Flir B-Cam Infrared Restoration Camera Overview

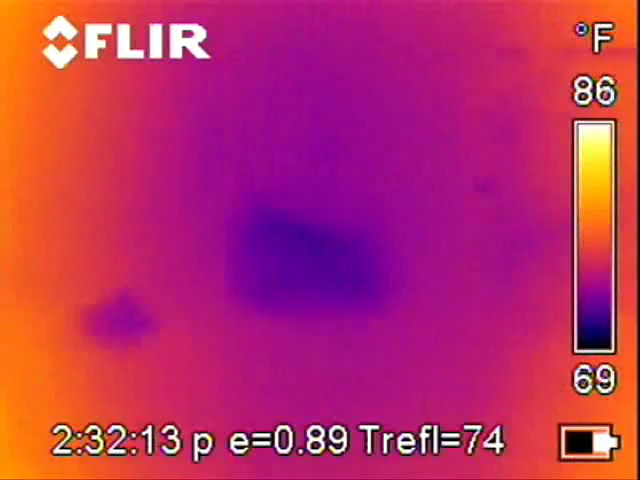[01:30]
On screen: scale top 86°F, scale bottom 69°F
Right here, right next to the AC vent, we actually see what appears to be a roof leak or moisture on the back of the drywall.
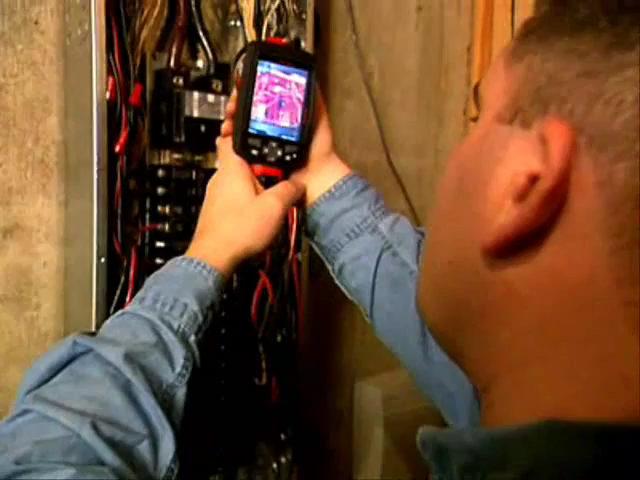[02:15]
If there's a problem in the circuit, the wire actually glows, and the camera picks it right up. It's handheld.
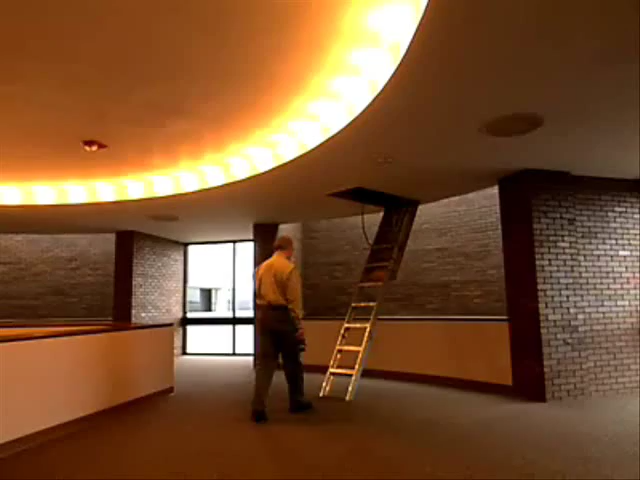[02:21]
It's easy to carry in attics and crawl spaces. It's lightweight. The FLIR infrared cameras are real easy to use.
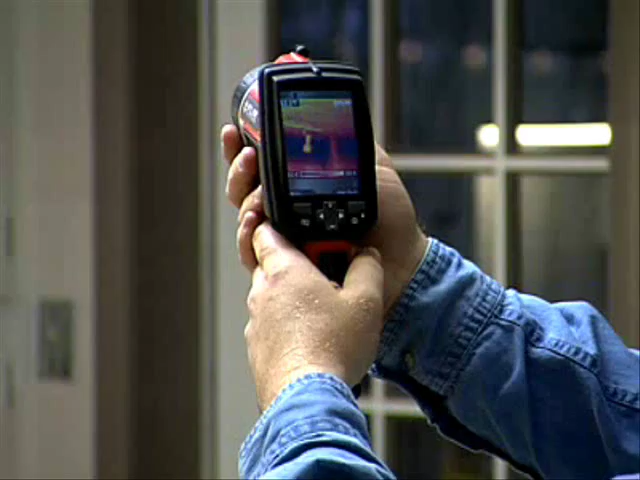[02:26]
It's point and shoot. The controls are easy to operate.
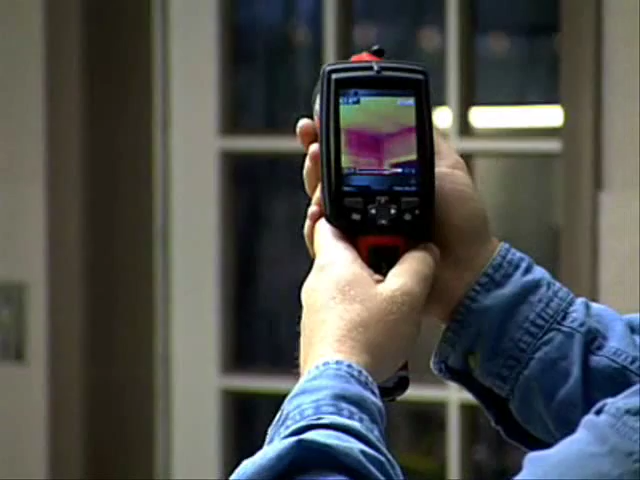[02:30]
The camera allows a whole new level of being able to look at the building.
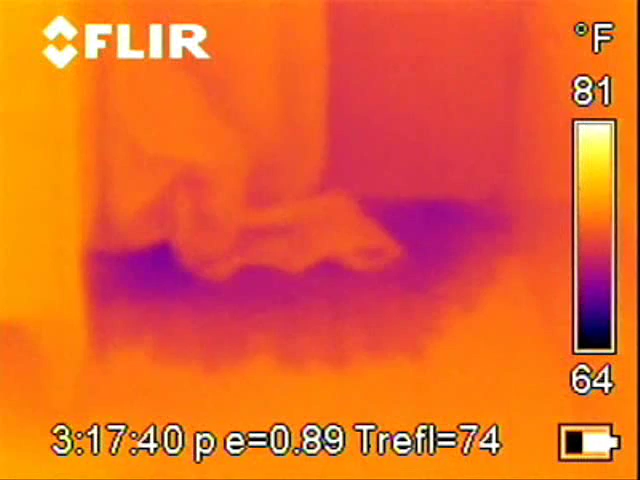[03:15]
On screen: scale top 81°F, scale bottom 64°F
Electrical issues inside the panel, moisture penetration issues. Inadequate insulation.